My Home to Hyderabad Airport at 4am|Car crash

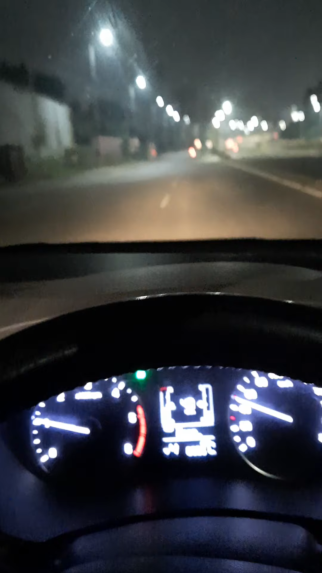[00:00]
హాయ్ ఫ్రెండ్స్, వెల్కమ్ టు పవర్ ఆఫ్ లర్నింగ్. ఇవాళ నేను ఎయిర్పోర్ట్కి వెళ్తున్నాను. ఒకటి దుబాయ్ నుంచి లైక్ ఫ్రెండ్ ఒకళ్ళు ఒక చైన్ పంపించారు, సో అది తీసుకోవడానికి వెళ్తున్నా. ఇప్పుడు 4 అయింది.
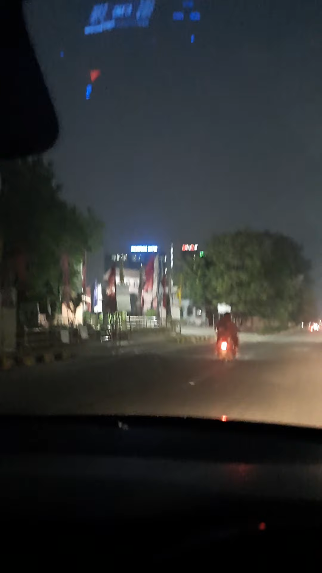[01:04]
నేను ఇంతకుముందు వర్క్ చేసిన కంపెనీ ఆర్కిల్ ఇక్కడే ఉంది. కోవిడ్ టైంలో లైక్ ఏంటంటే జాబ్ పోయింది అనమాట, రిసెషన్ వచ్చింది కదా,
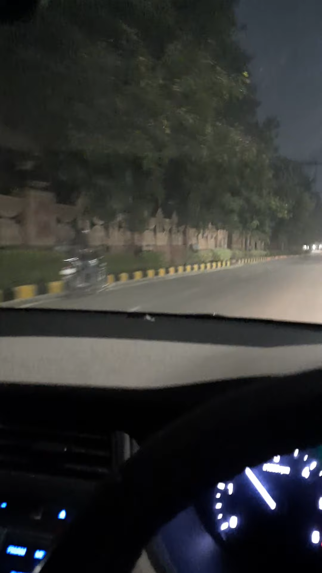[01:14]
సో ఆ టైంలో చాలామంది జాబ్స్ అన్నీ పోయినాయి. సో ఆ టైంలో ఇక్కడ చేశాను అనుకోండి.
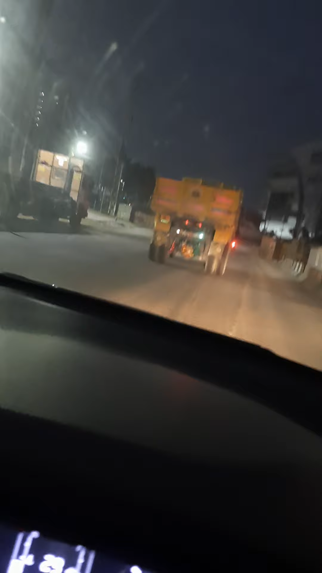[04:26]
చూడాలి ఇప్పుడు ఈ జర్నీ ఎలా సాగుతుంది అని. ఈ కోవిడ్ టైంలో బయటకు వెళ్ళాలన్నా ఇబ్బంది. ఆయన ఎవరో దుబాయ్ నుంచి వస్తున్నాడు, మళ్ళీ ఆయనని కలవాలి
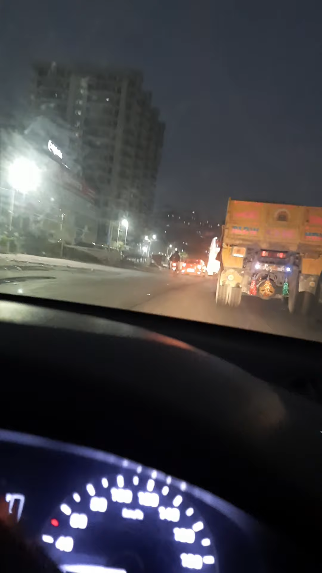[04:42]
ఈ టైంలో కలవడము సేఫ్ కాదు. అసలుకే సెకండ్ వేవ్ స్టార్ట్ అయింది అంటున్నారు.
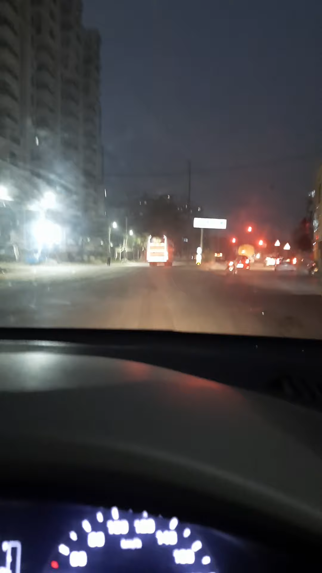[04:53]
టైంలో మాత్రం ట్రావెల్ చేస్తే భలే ఉంటుందండి. అంటే ఈ లారీలు ఉంటాయని కానీ కాకపోతే ఈ లైటింగ్స్ ఉంటాయి కదండి, భలే ఉంటుంది.